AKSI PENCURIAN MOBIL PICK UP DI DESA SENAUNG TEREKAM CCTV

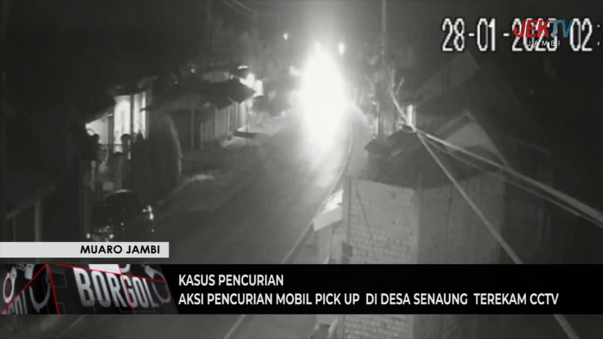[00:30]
Dari rekaman CCTV, pencurian tersebut diketahui terjadi sekira pukul 02.00 hingga 2.45 waktu Indonesia Barat, Sabtu 28 Januari. Ajri pemilik mobil pickup yang dicuri ini menyebutkan bahwa dirinya baru mengetahui kendaraannya hilang saat pukul 05.30 waktu Indonesia Barat, dimana saat keluar rumah dirinya baru mengetahui bahwa kendaraannya sudah tidak ada lagi.